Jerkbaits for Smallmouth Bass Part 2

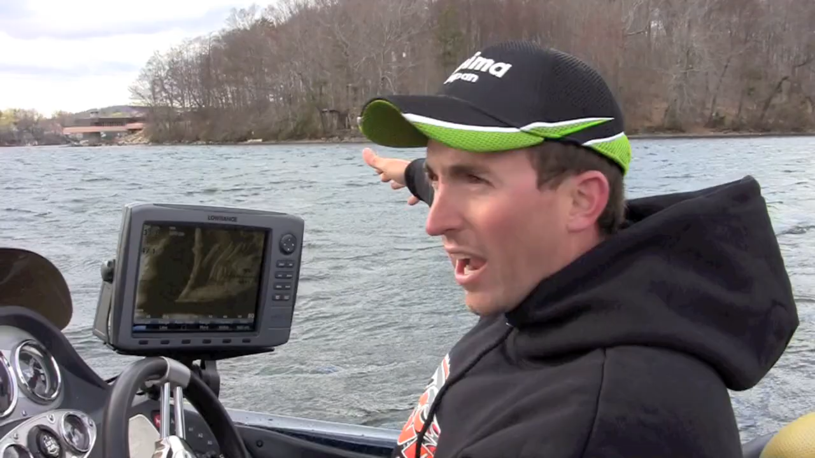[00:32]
What we're looking for is we're looking for flats or points off of either the islands or the regular shoreline that come out into the lake. That's going to be the first places where these fish kind of pull up on and feed. And this lake has a lot of underwater points and flats that come way, way out to 10 or 11 foot, way out offshore. And those fish are going to,
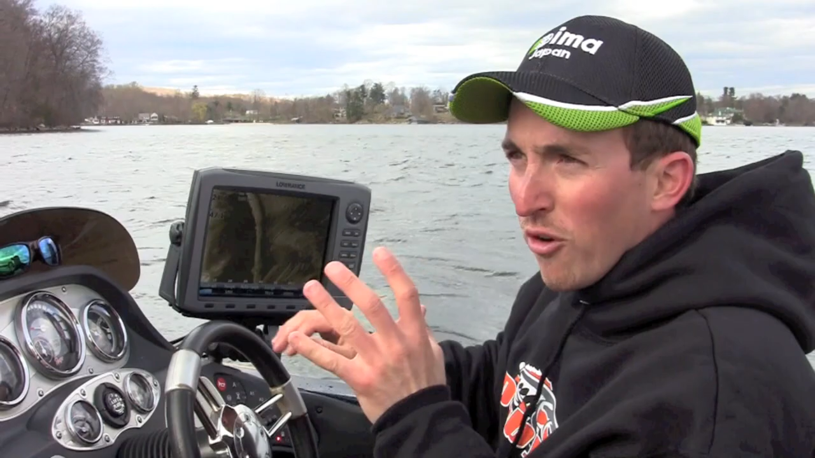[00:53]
they're going to prefer certain areas where the deep water comes up to those flats or points. Okay, so we're going to go along and look for these areas. And this is a classic example. We were sitting in 30 feet of water. We're coming up on this, one of these points. It's actually an underwater point. And as you can see on this side imaging, you can see the different change in the contour.
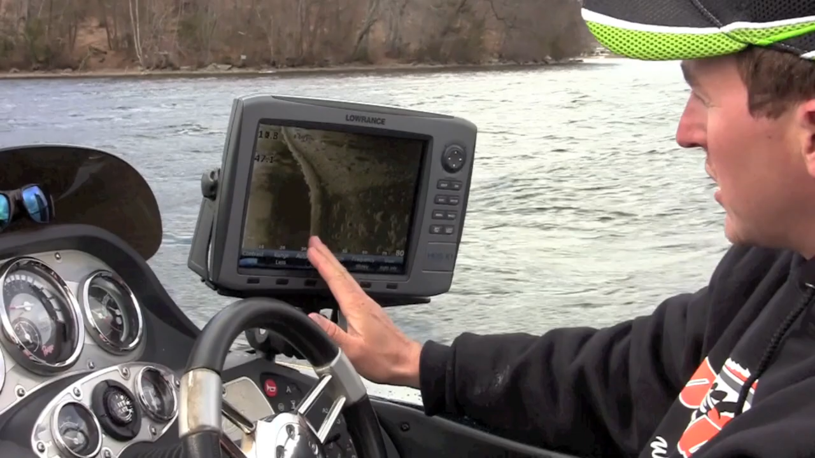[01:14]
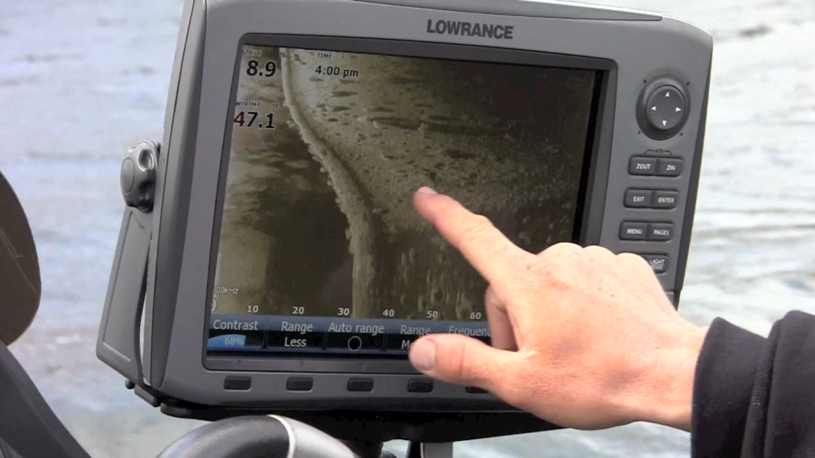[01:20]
And right about in here is where we're gonna throw the jerkbait. And you can see there's some bigger rocks. We're in 9 feet right now. Back there is 30.
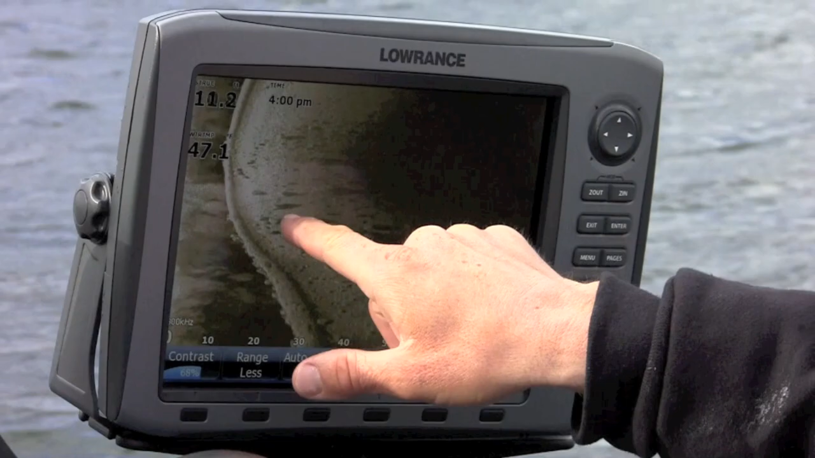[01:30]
Right where these larger rocks are, kind of where the deep water comes up to the tip or the side of that point,